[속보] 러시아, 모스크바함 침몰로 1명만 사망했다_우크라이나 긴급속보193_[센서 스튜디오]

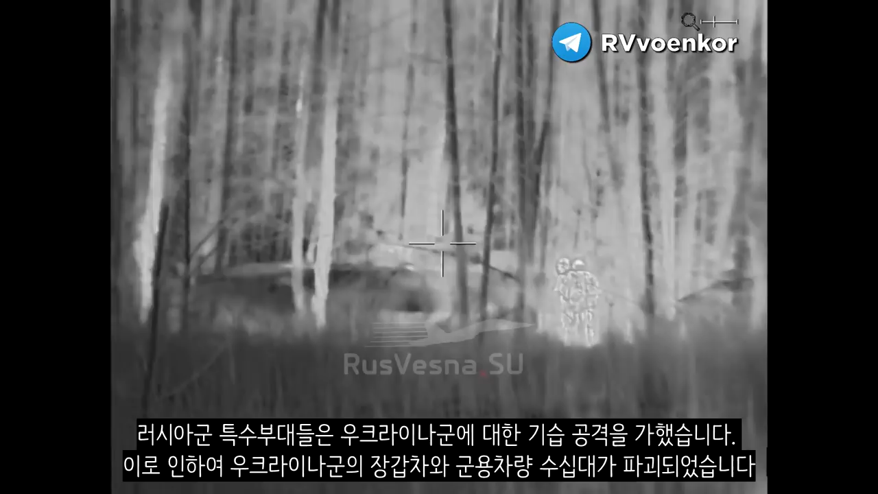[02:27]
이로 인하여 우크라이나군의 장갑차와 군용 차량 수십 대가 파괴되었습니다. 전투 영상입니다.